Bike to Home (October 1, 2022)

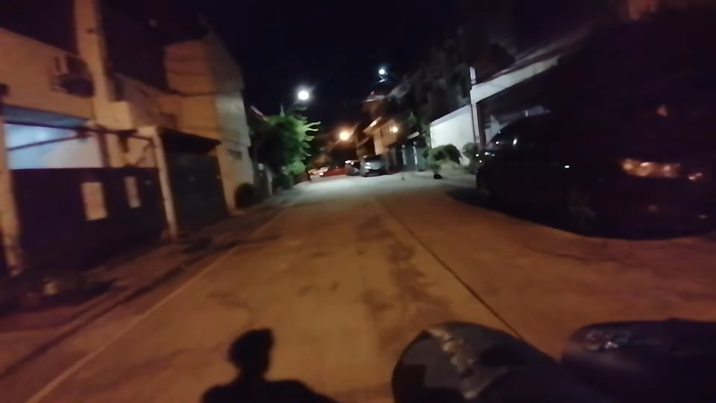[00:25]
Tapos kakaliwa tayo dito sa Civil Rojas.
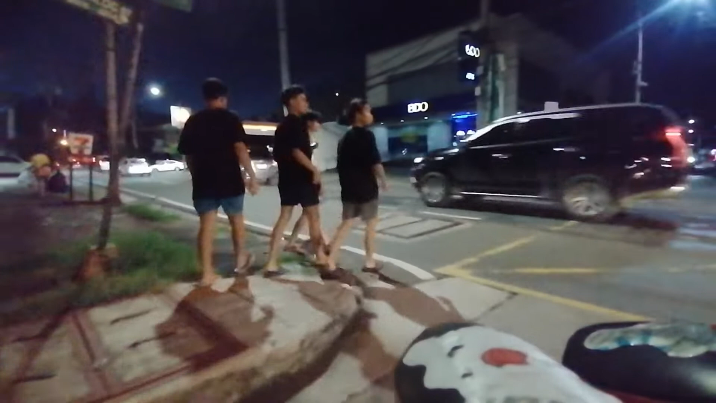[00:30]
Go straight lang tayo mga bossing.
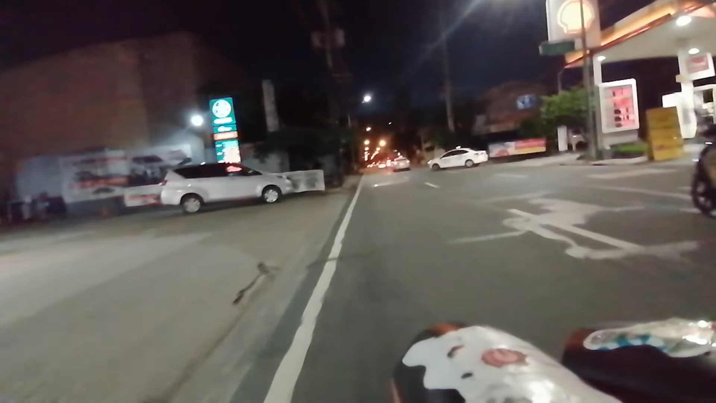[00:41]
Tapos kakaliwa tayo dito sa Ocampo Street kapuntang top.
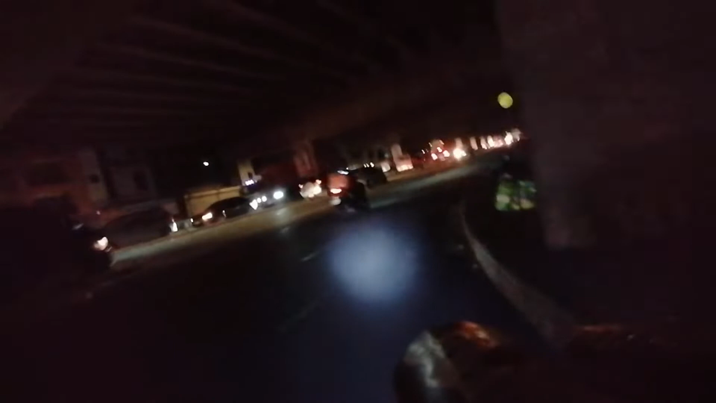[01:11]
Diretso lang tayo mga bossing. Tapos madadaanan natin ang Number Street.
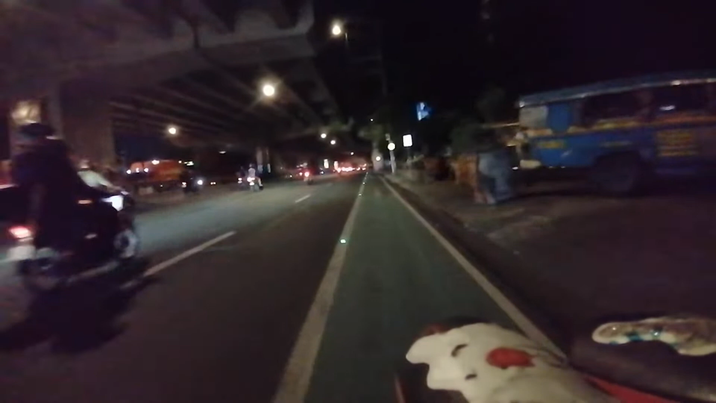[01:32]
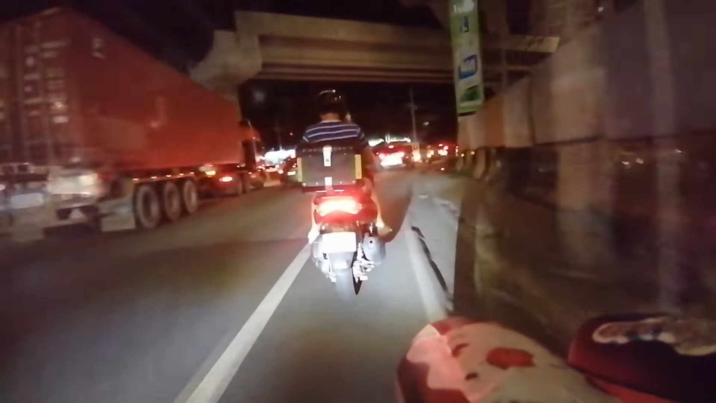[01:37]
Tapos kakanan tayo dito sa may Quirino.
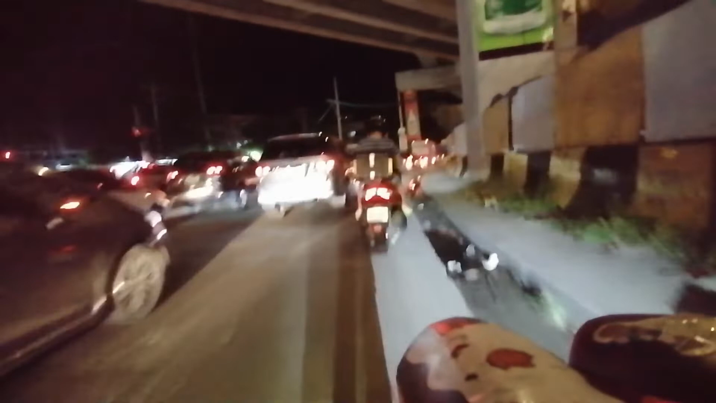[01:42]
Diretso lang ulit tayo mga bossing.
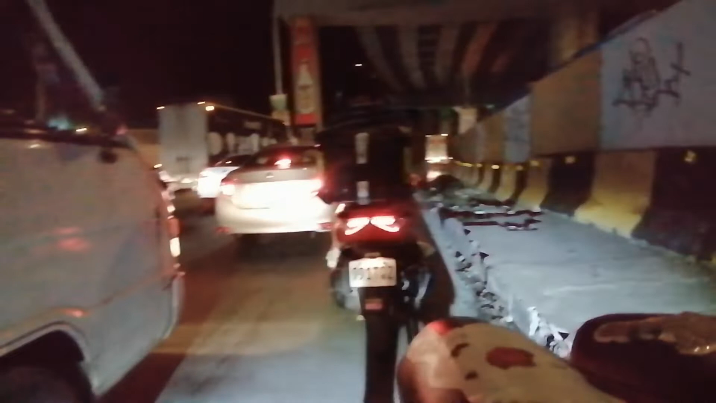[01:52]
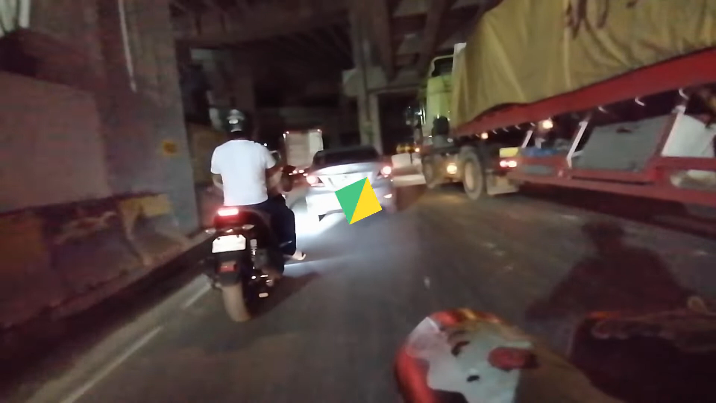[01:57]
Tapos sa kanan tayo dito sa may papuntang Mabini Bridge.
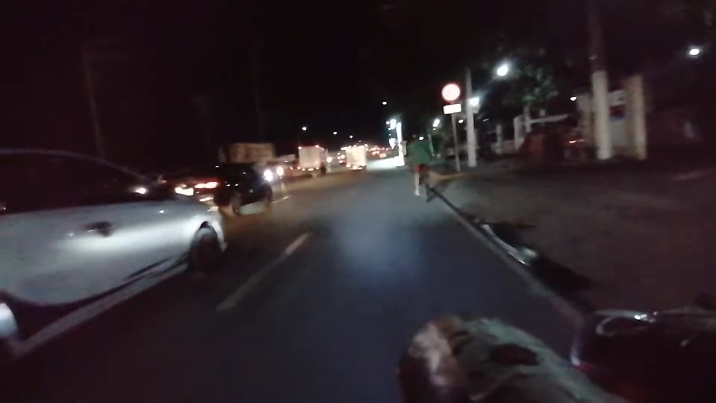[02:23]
Approaching Mabini Bridge na tayo mga bossing. Ahon tayo dito. Tapos bababa tayo dito sa may Avenue. Diretso lang tayo mga bossing.
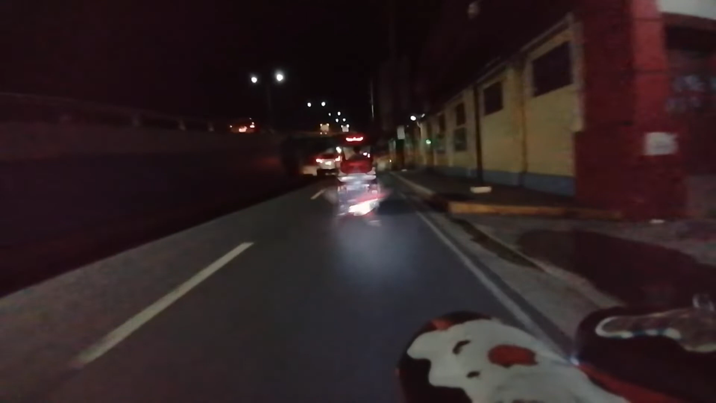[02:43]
Tapos madadaanan natin ang Legarda Street. Tuloy-tuloy lang tayo mga bossing dito sa Lacson Avenue. Tapos madadaanan natin ang Kanya
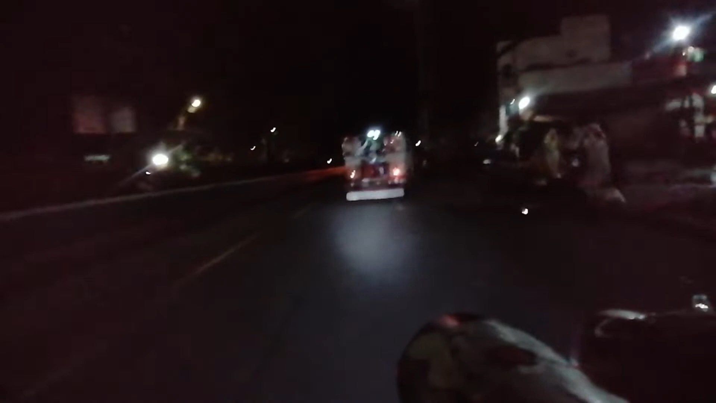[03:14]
Avenue. Tuloy-tuloy lang tayo sa Lacson Avenue mga bossing hanggang sa matumbok natin ang Lacson Avenue. Pero bago yun, madadaanan muna natin ang
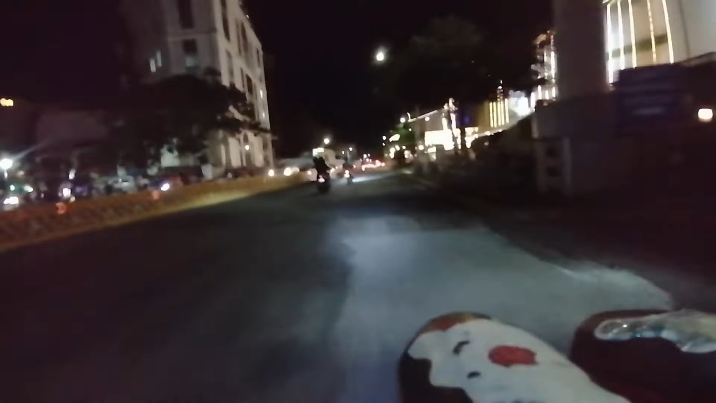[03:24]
SM Tayuman.
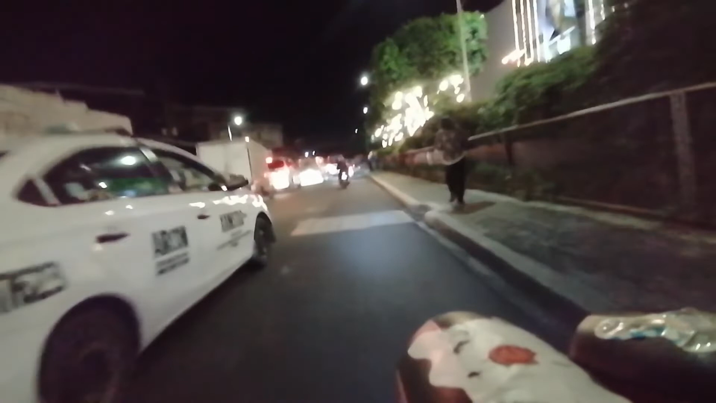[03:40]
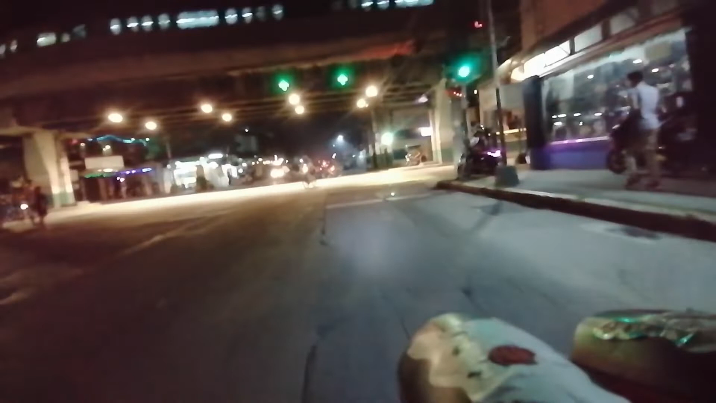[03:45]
Tapos kanan na tayo dito sa Sal Avenue.
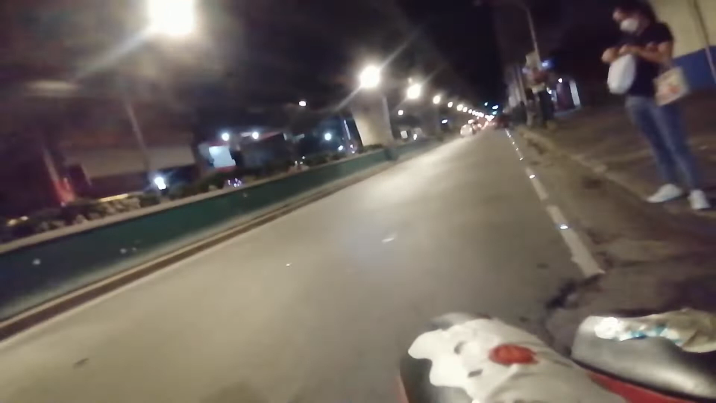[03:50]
Diretsuhin lang natin itong Sal Avenue mga bossing. Tapos magdadaanan natin ang RT Administration.
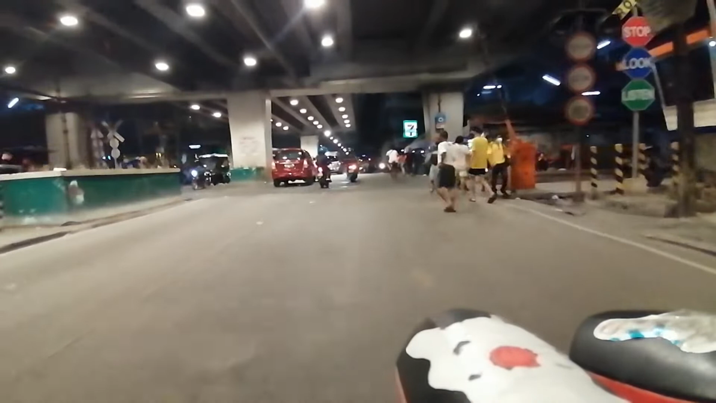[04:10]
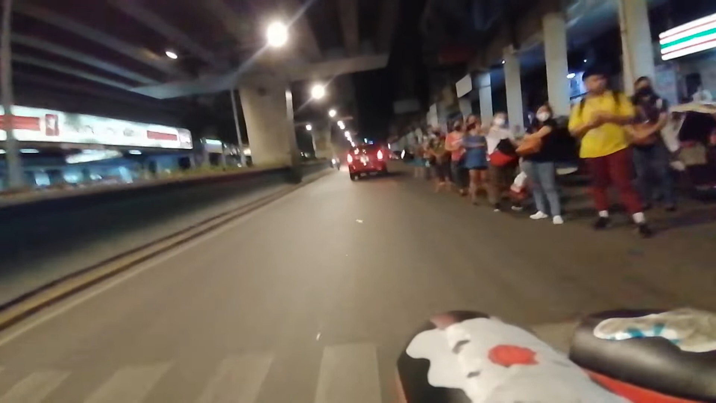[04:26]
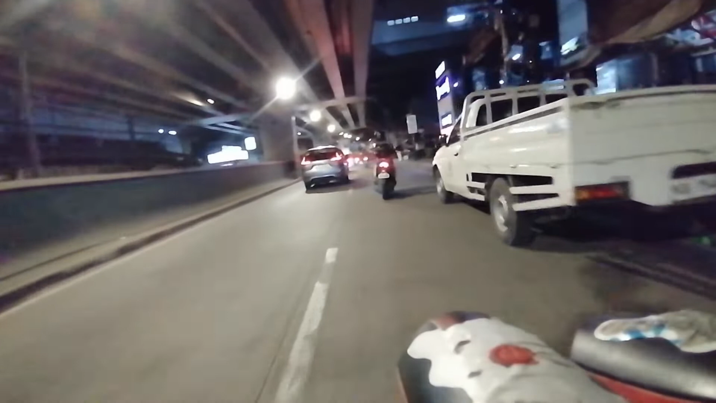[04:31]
Tapos dadaanan natin ang Abad Santos Station.
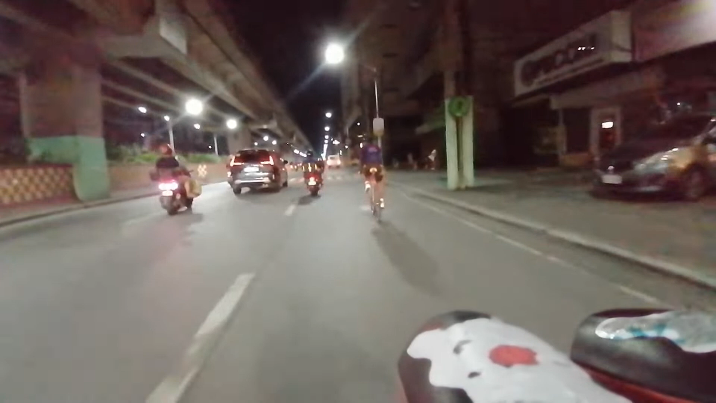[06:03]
Hanggang sa madaanan natin ang Monument Station. Saan napaka-traffic.